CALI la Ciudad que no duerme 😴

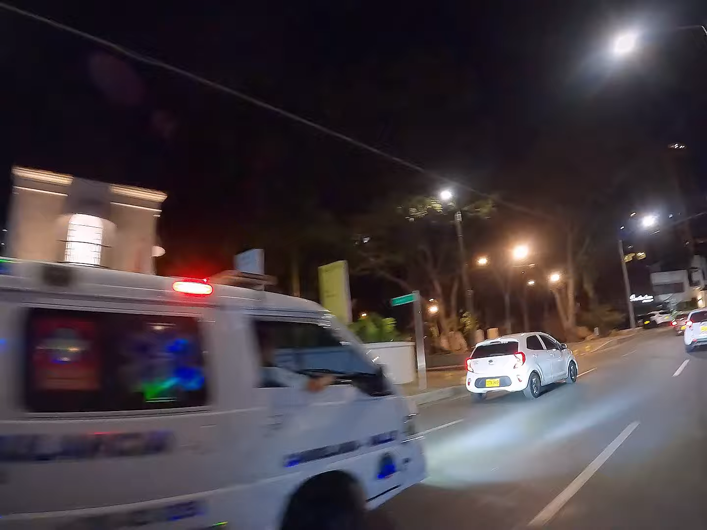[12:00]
Aquí pueden apreciar el letrero de nuestra ciudad.
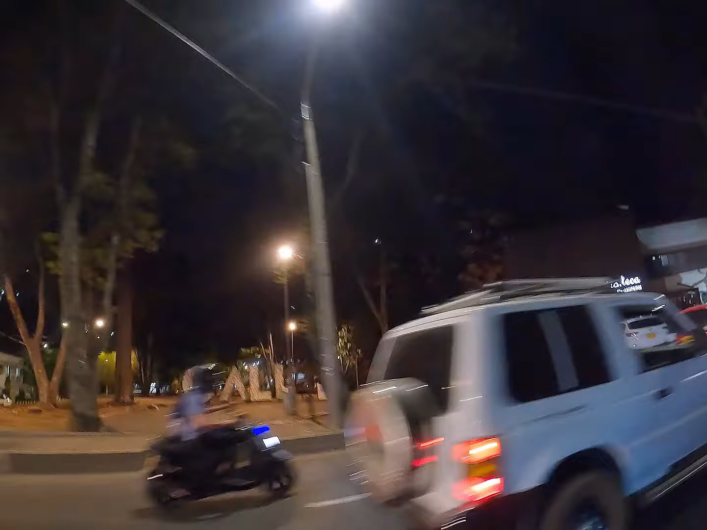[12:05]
Este también lo ilumina, en este momento no está iluminado.
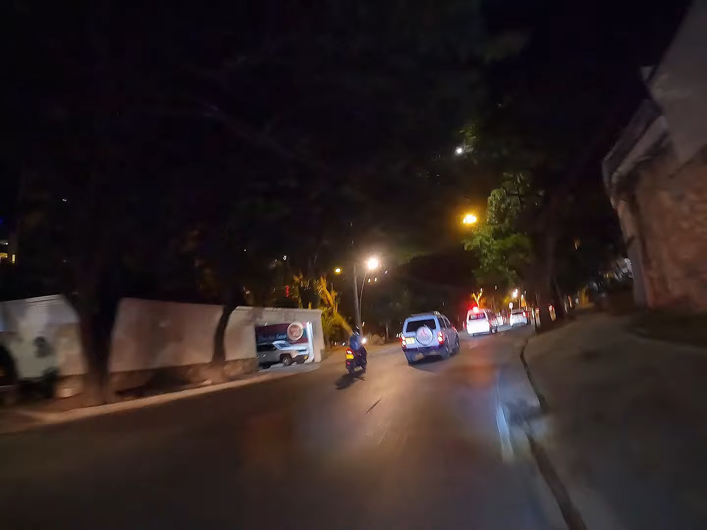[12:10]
Vamos a darle la vuelta a esto. Vamos a ir hasta la portada al mar.
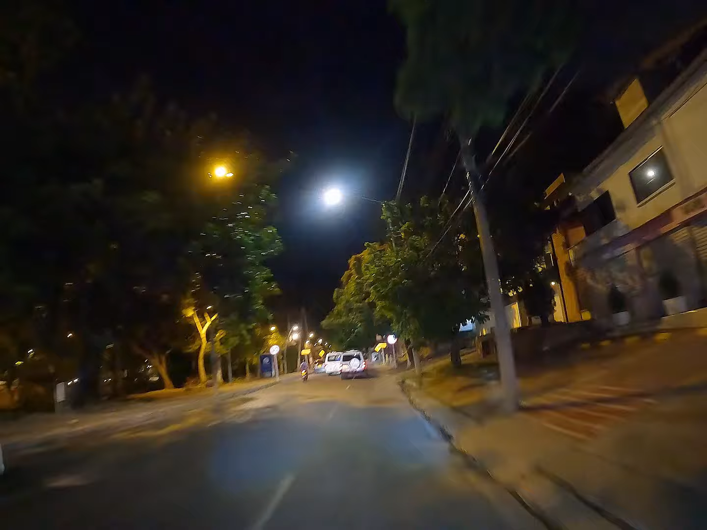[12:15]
Ya donde inicia como tal la vía al mar o en dirección a la vía al mar, es decir, hacia Buenaventura. Estamos más o menos a 2 horas y 45, póngale 3 horas de Buenaventura.
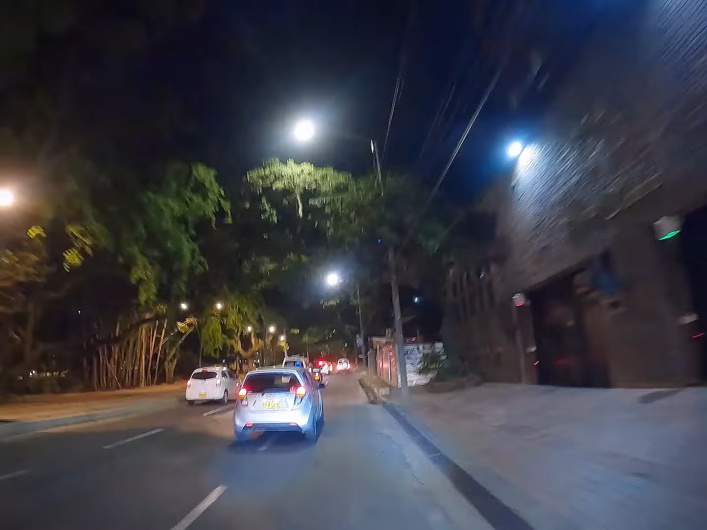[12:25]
Entonces aquí inicia esa conocida como la vía al mar, donde aparece el famoso kilómetro 18, kilómetro 30, el Queremal, Dagua. Por esta vía, donde está este parque del ancla, ese monumento del ancla, pues vamos a llegar hacia Montebello, hacia Campo Alegre, hacia Golondrinas, el Aguacatal.
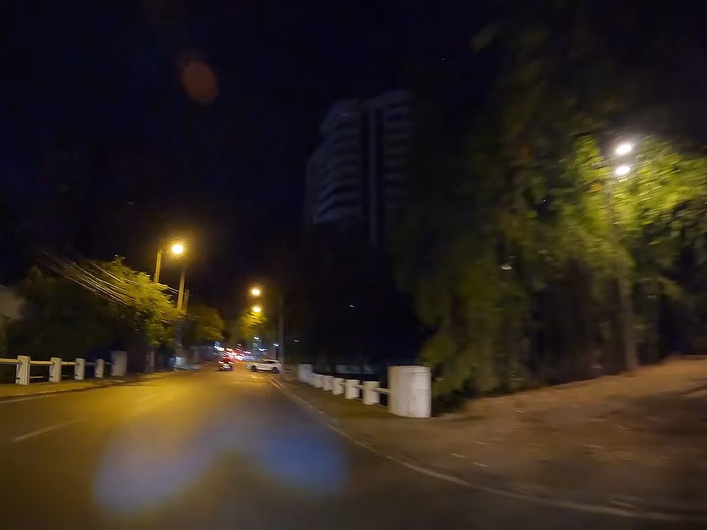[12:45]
Y por acá ya vamos acercándonos a lo que es la portada al mar. Lo que les comento, pues, la que nos lleva por allá al 18, está también acá al lado de Terrón Colorado primero.
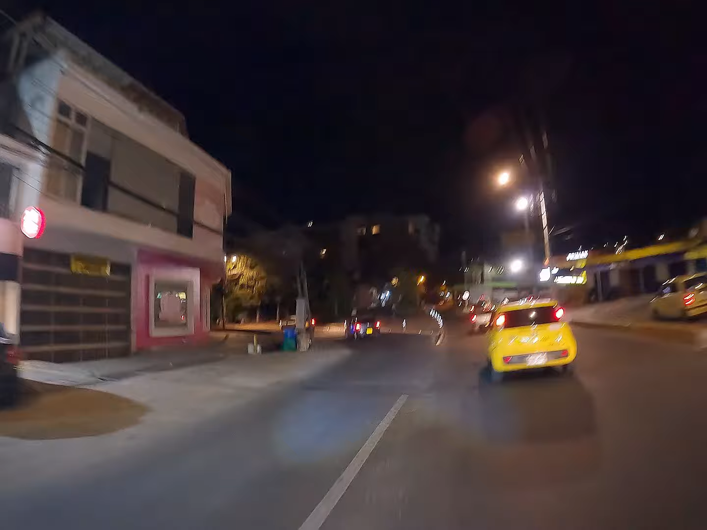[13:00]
Aquí ya van a empezar a ver de lo más hermoso que tiene nuestra ciudad.
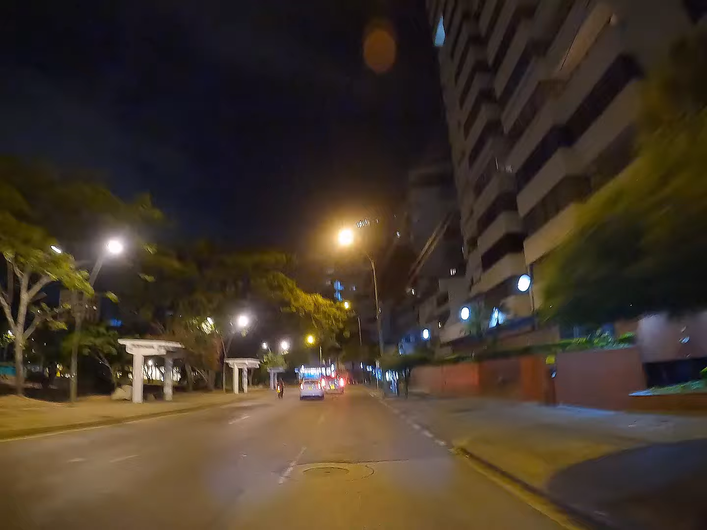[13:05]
Y de la vista más hermosa de noche, la van a ver aquí. El museo La Tertulia. Miren esto tan chévere.
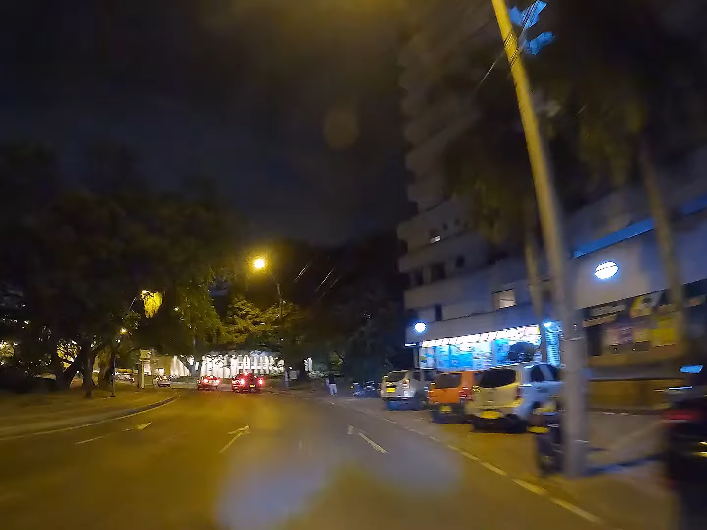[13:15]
Y eso que ahí, en este momento, no están prendidas. Creo que la fuente no la veo prendida, sino la vista sería mucho más agradable. Ah, sí, esa está prendida. Esa creo que empieza otra vez ahorita.
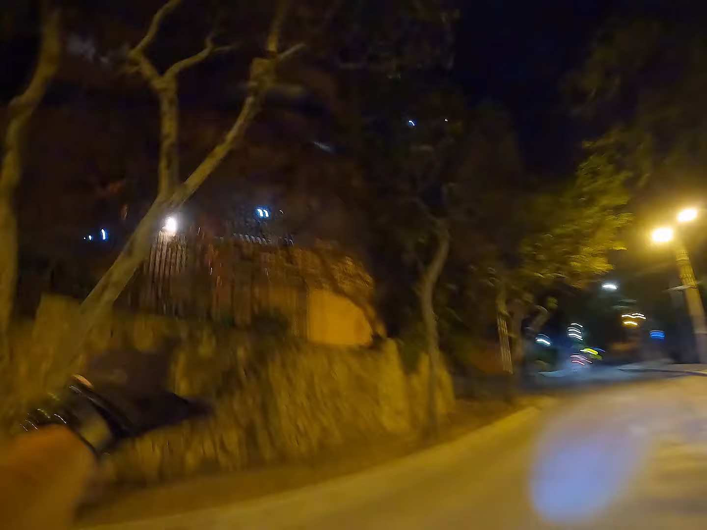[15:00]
Hay unas construcciones empezando, lo que yo les decía, estos edificios son bastante altos. Miren eso de allá.
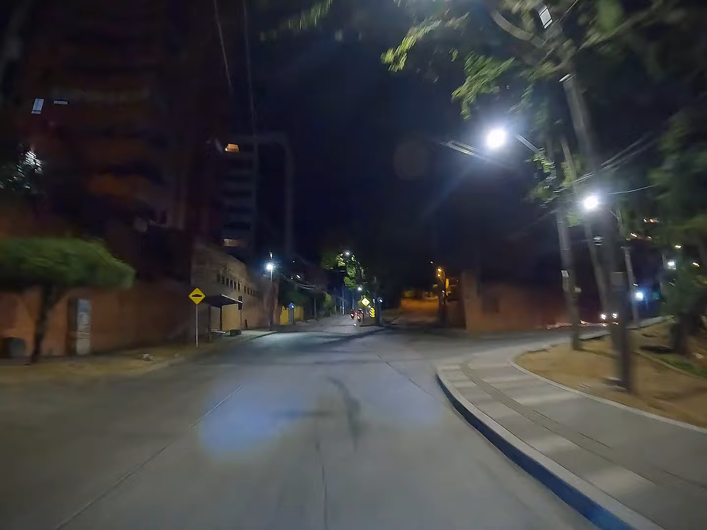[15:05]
Eso es grandísimo. Y la vista, precisamente por eso es el nombre de Bellavista, porque es que acá tienes una panorámica increíble, increíble a la ciudad.
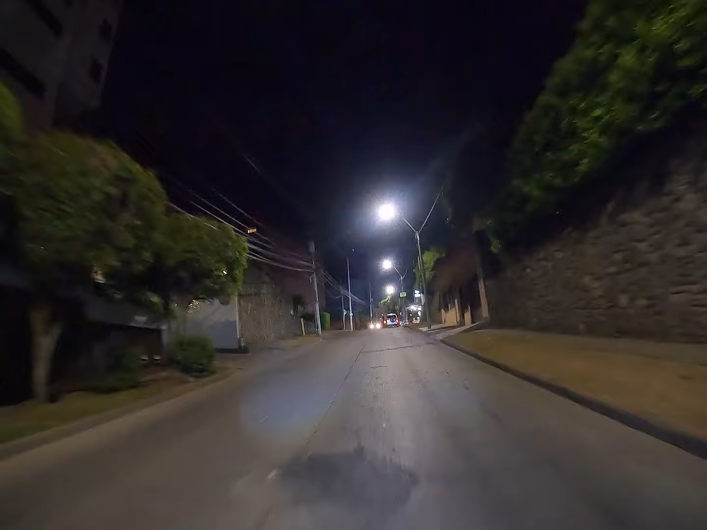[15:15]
Es una vista hermosa. De bajada les voy a mostrar una vista espectacular. Porque por el otro carril, por supuesto,
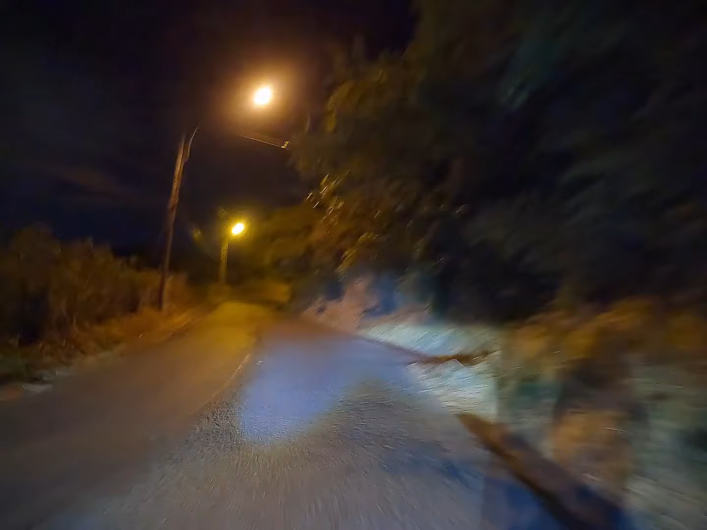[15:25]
apreciamos al lado acá derecho tenemos la montaña y al lado izquierdo, pues, vamos a ver nuestra ciudad de Cali. Ahora se las muestro mejor.
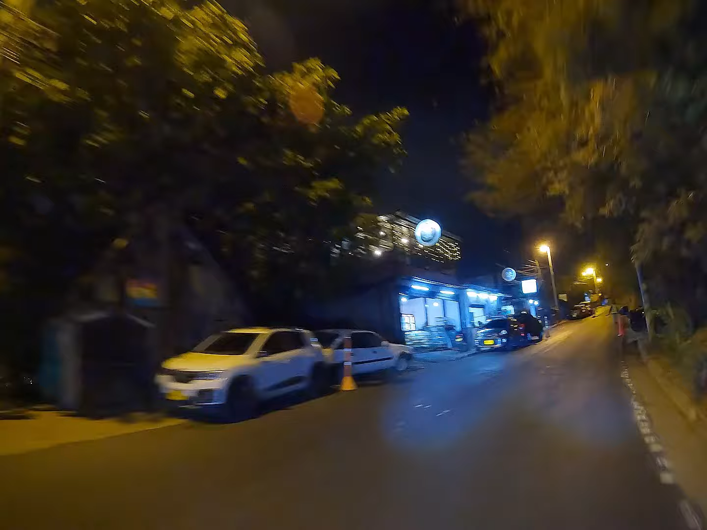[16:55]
Es muy poca la casa que ustedes van a ver así, pues, particular, llamémoslo así. Miren. Porque la gente empezó a sacarle provecho, o sea, en el buen sentido de la palabra, empezó a hacer negocio, o por supuesto, una forma de llevar, pues, el sustento a su familia. Y empezó a crear estas pizzerías, estos negocios, a especializarse. Y, bueno, le hicieron bien, porque esta es la vía que va precisamente a Cristo Rey, a ese mirador.